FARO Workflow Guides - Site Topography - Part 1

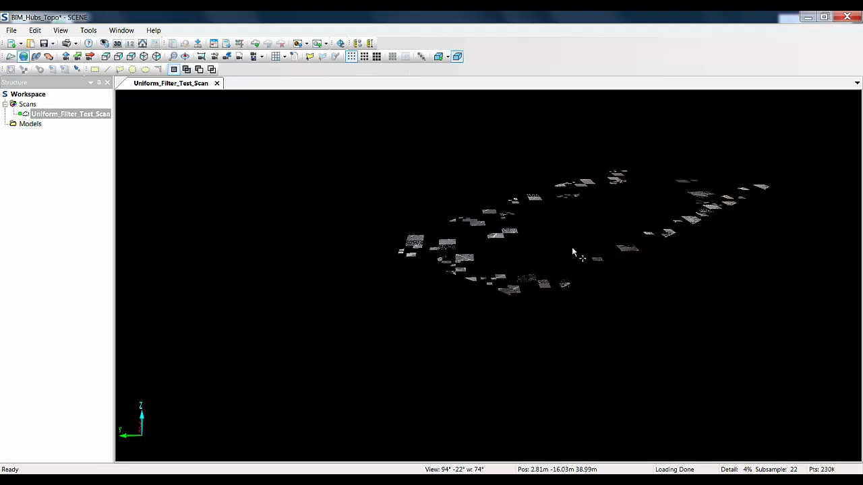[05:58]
As you can see with E57 files there is a kind of patchwork effect to the scans it loads in.
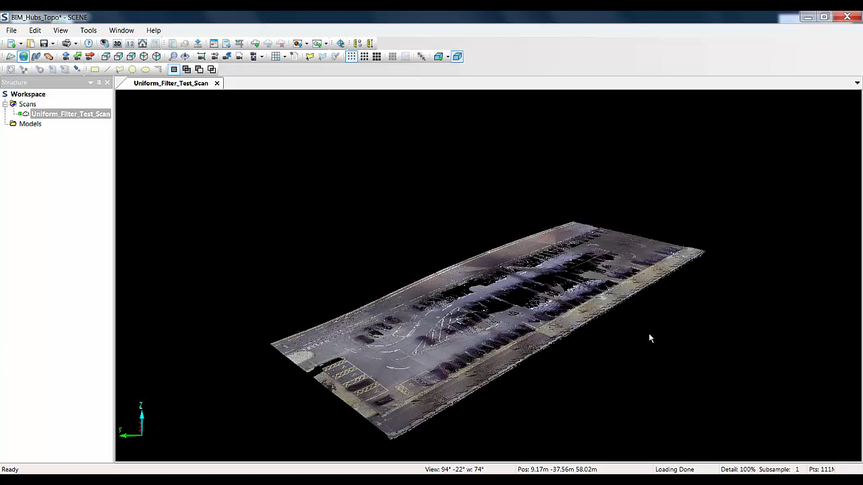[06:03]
However it is not to worry because all I scanned here is there.
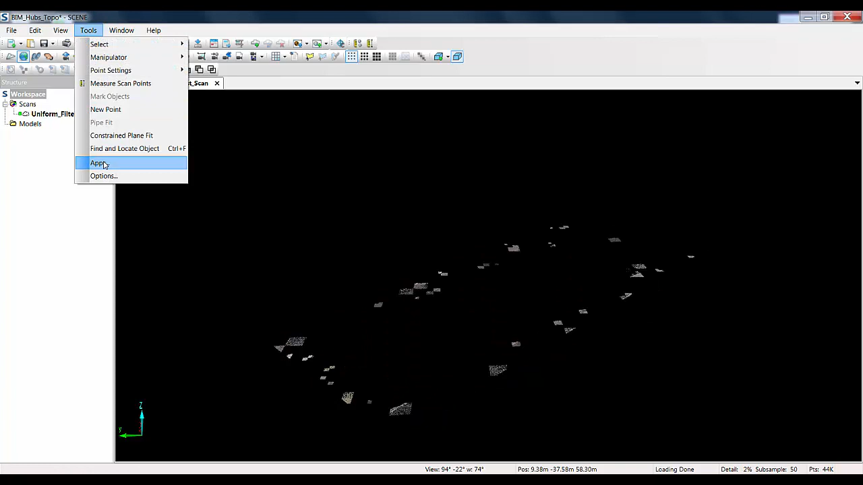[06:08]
So if I now go to my tools menu and apps and I will go down and activate my uniform filter app and bring that in.
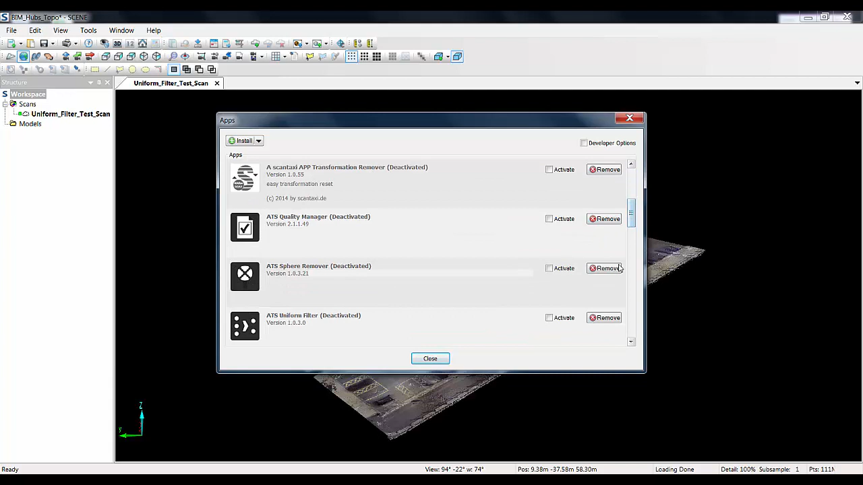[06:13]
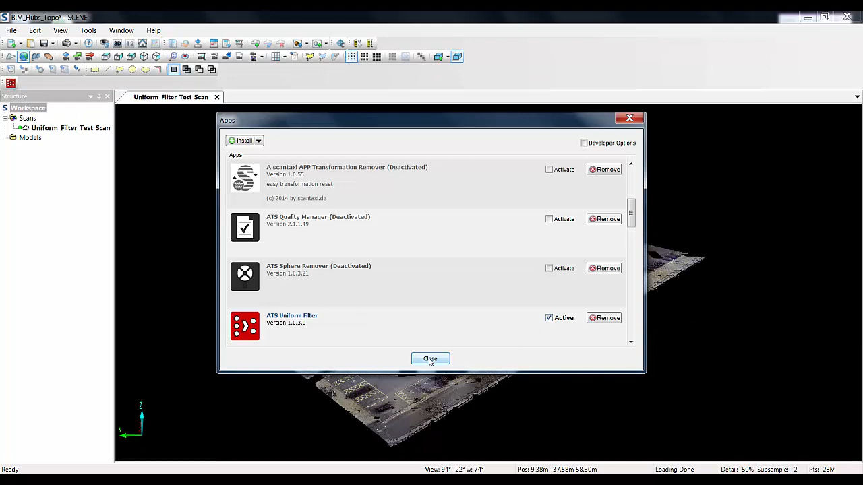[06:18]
Now if I did want to just quickly export this I could right click on the scan, go down to save, filter a copy of scans.
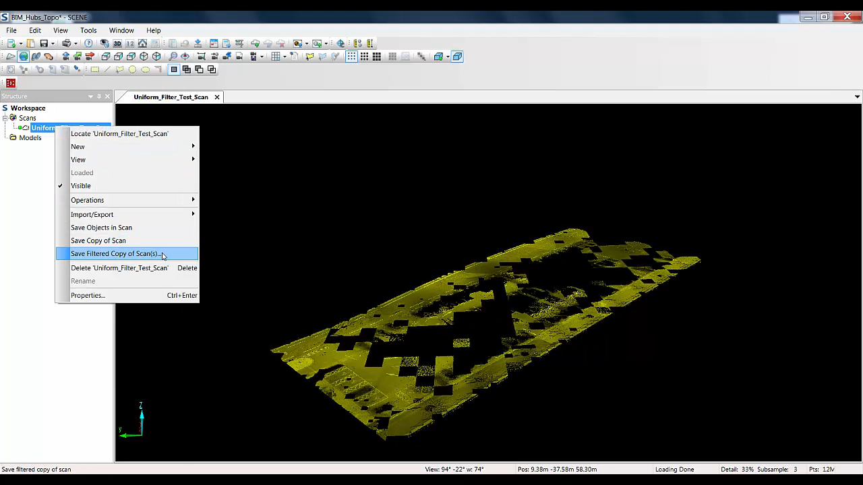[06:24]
However first I am just going to go to the properties menu and I am just going to check the scanner distance range for the maximum distance from the scanner. Because I will need that in the export.
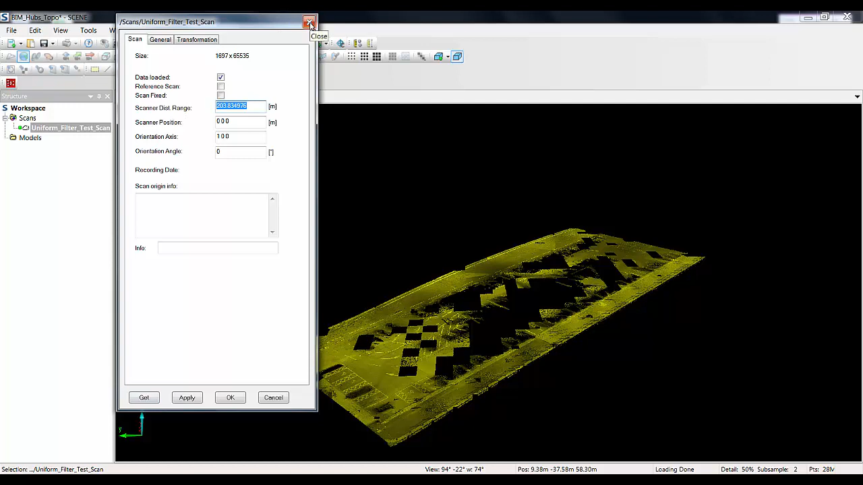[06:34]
So I will just close that down, go back to my save, filter a copy of scans and you can see I can now put that value into my maximum distance range. I can then set the resolution if I want and change that. Which as you can see is appended on the end of the scan if you want it to be. I will just change that to 250mm there and you can see that is updated.
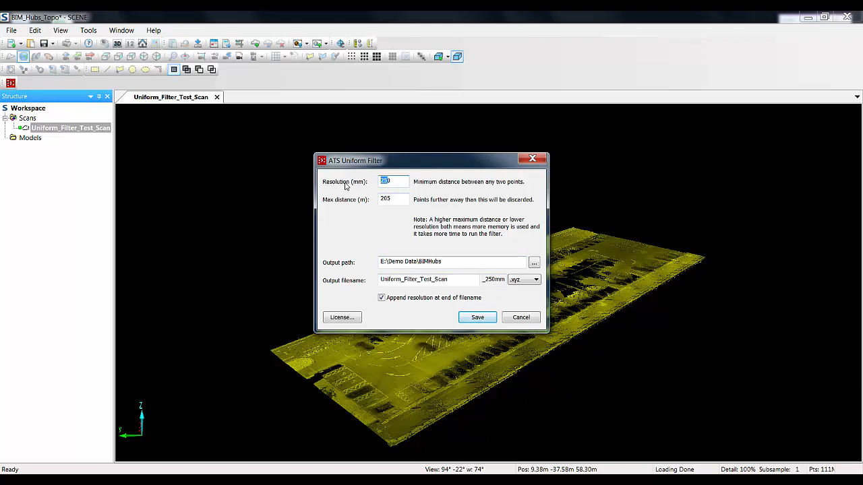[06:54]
I will just go back and put 500 in here. And as you can see you can export this as either an XYZ or an E57. So I will just go and set the location and export this out.
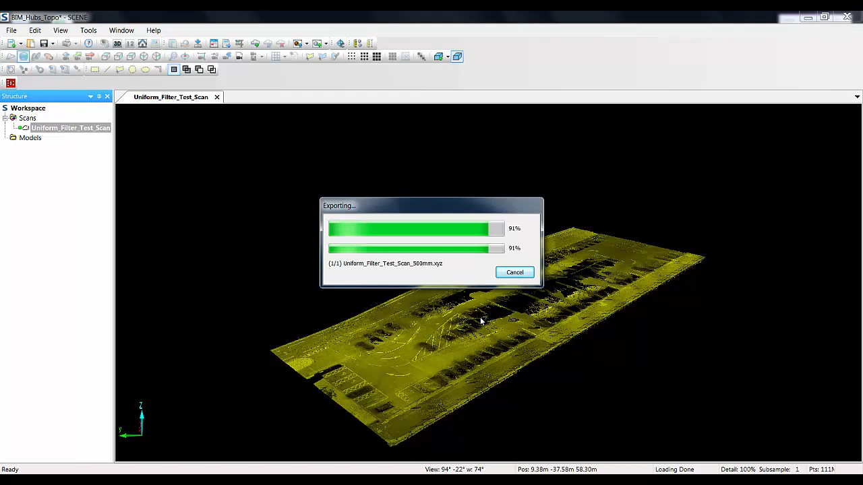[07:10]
We can go and check the export location now to make sure this file is exported correctly. However there is a small step required before we bring this into either Revit or ArchiCab.
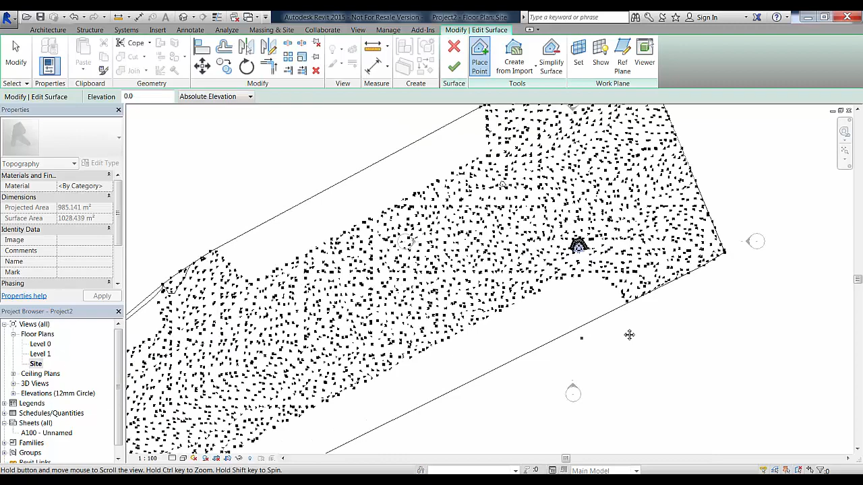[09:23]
So if we open this up we can see all the different points that have been used to create a surface. If we are dropping it into a 3D view however you can see there is a little bit of noisy data here that has been carried through.
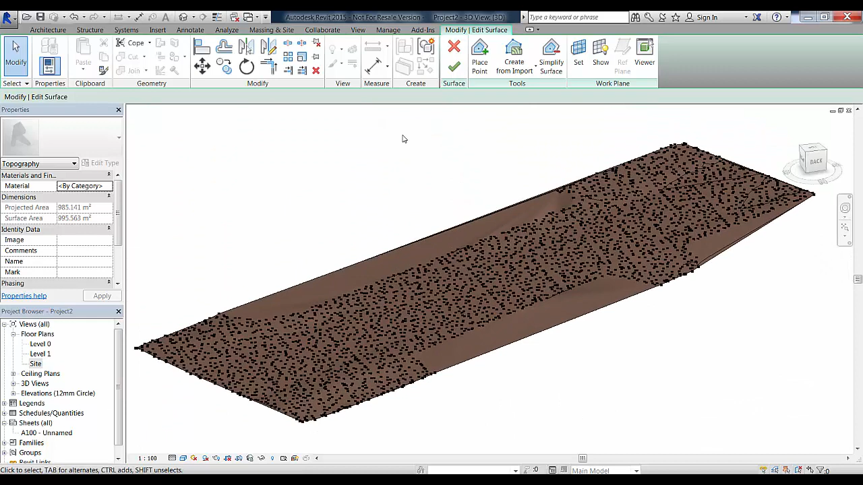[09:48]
Now we are going to just have to open up the site settings tab now to tweak the contours on this particular surface as it is particularly flat to give it a bit more definition.
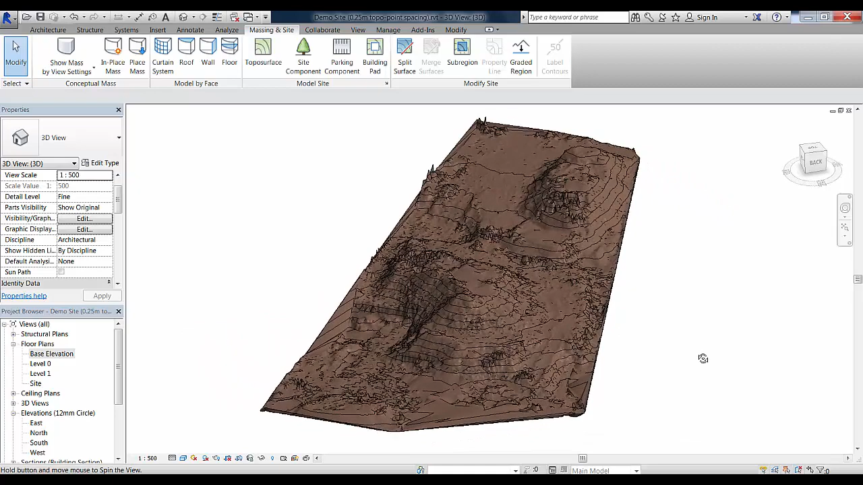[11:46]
So this is a demolition site.
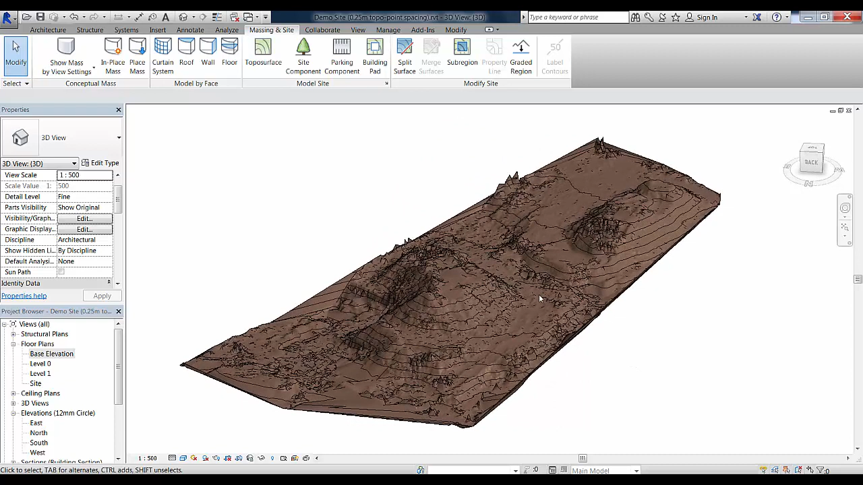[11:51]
So what you can see are essentially piles of level on a sloping site. If we open up the 2D view you can see that the areas are quite well defined using this method and using the contours. So if we open up the site settings tab we can tweak these contours slightly. We can include say some major intervals of 2 metres and we will add some secondary intervals in. Possibly around 500 millimetres. So if we open up
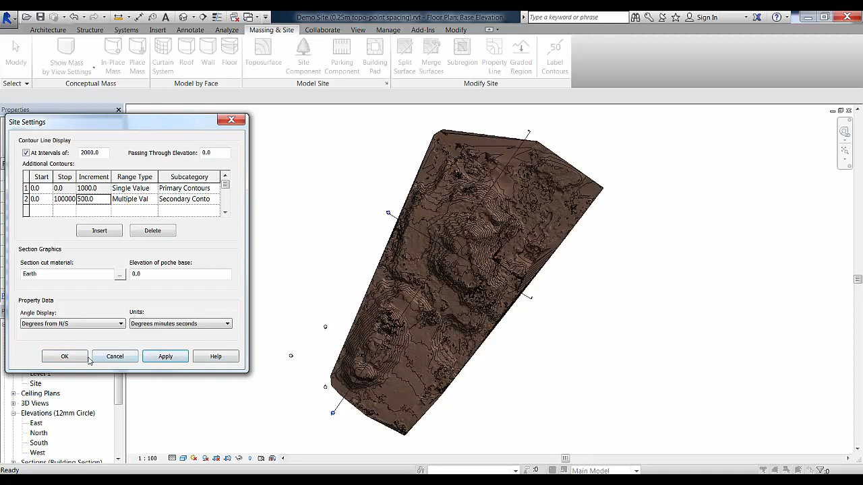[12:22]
the surface we can see that these different contours have all been applied.
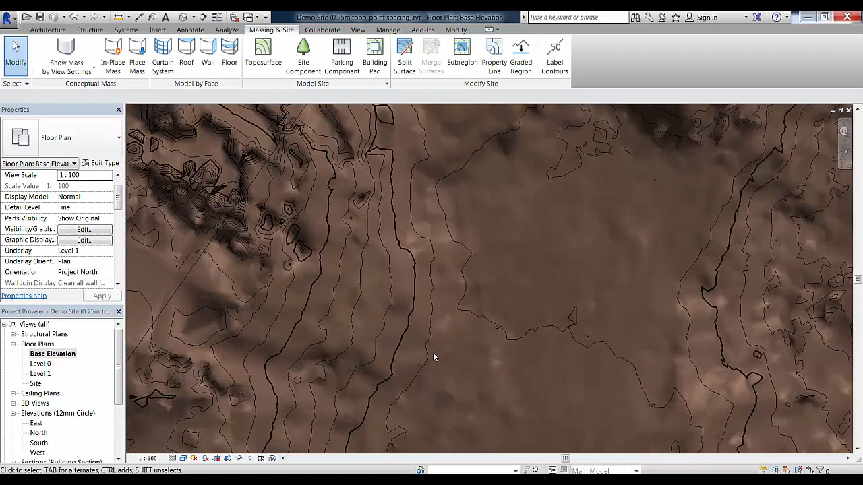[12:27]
If I want to now I can also cut any sections I want through the site.
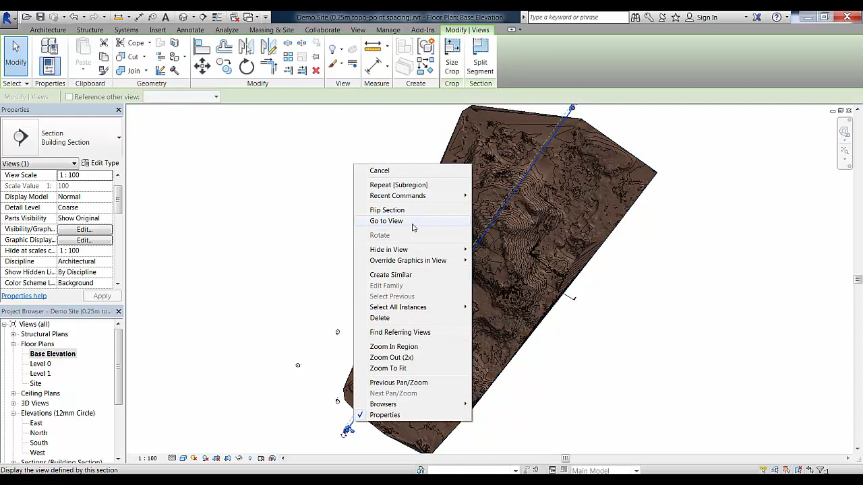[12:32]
So if I just open up an example section here you can see we have got a quite well defined surface. Along these areas of varying Z value.